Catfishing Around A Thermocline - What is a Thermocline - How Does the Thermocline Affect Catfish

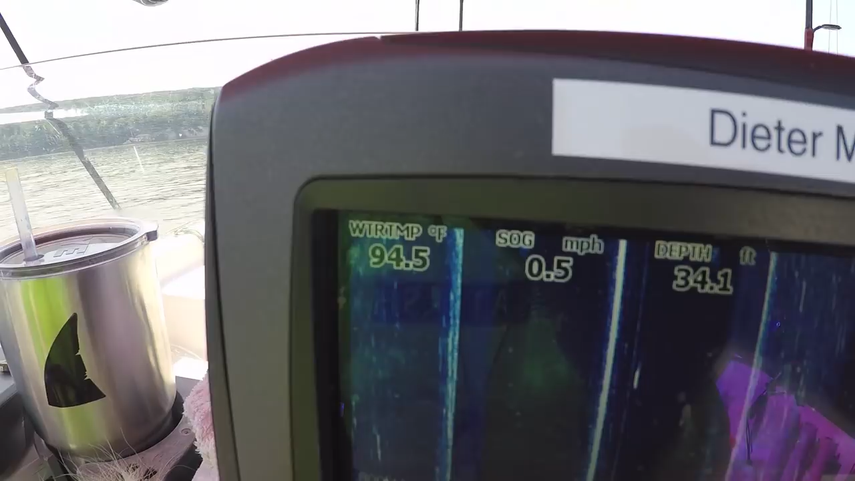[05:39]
On screen: depth 34.1 ft, water 94.5°F, speed 0.5 mph
If you look right here, I've got some stuff up on the screen. You can see very distinct thermocline right there.
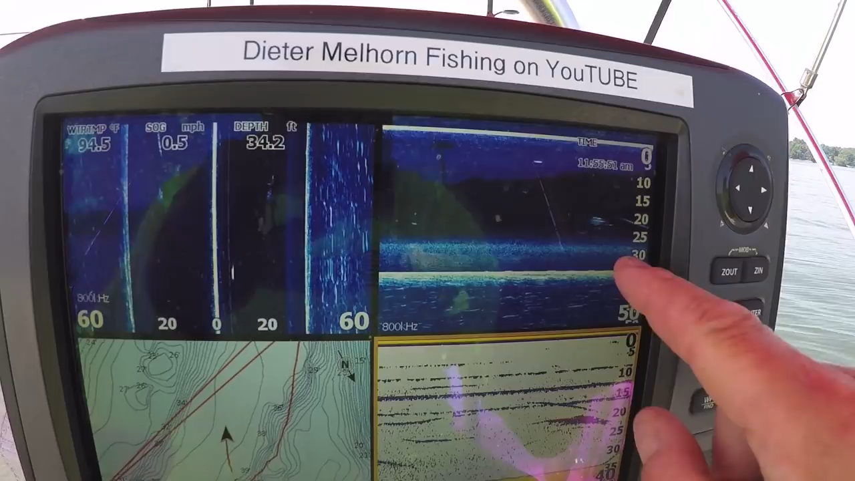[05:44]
On screen: depth 34.2 ft, water 94.5°F, speed 0.5 mph
Now, what's interesting about that is I'm just downstream from a hot water discharge from a steam station.
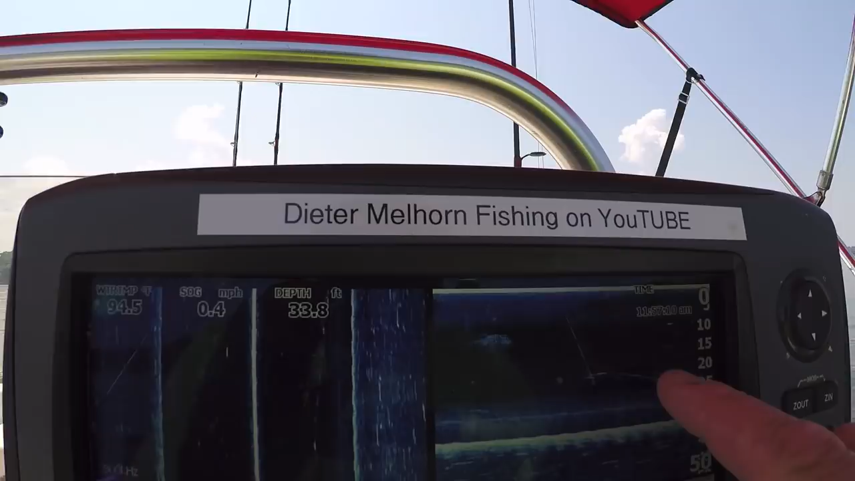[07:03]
On screen: depth 33.8 ft, speed 0.4 mph
Here, you can see some markings above the thermocline, right above it. One here, some here right, that's actually in it. What was interesting was I saw some bait schools earlier.
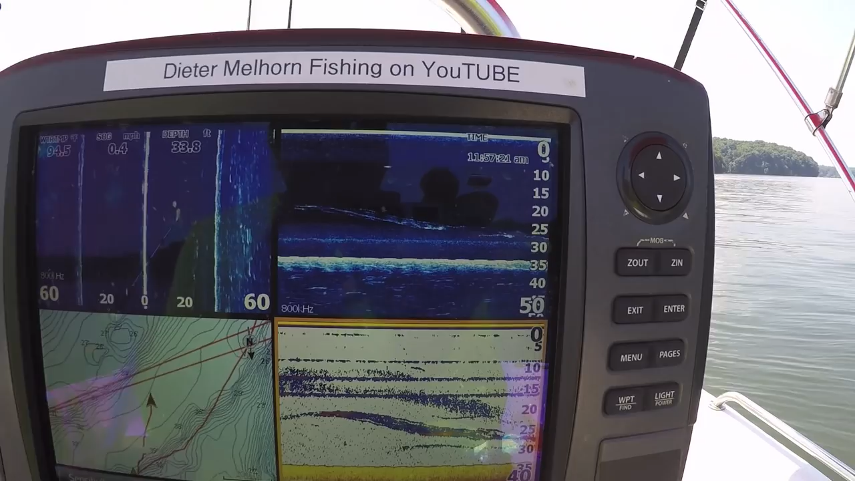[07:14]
On screen: depth 33.8 ft, speed 0.4 mph
Here you can see fish still in it. I actually saw some bait schools earlier that were in it.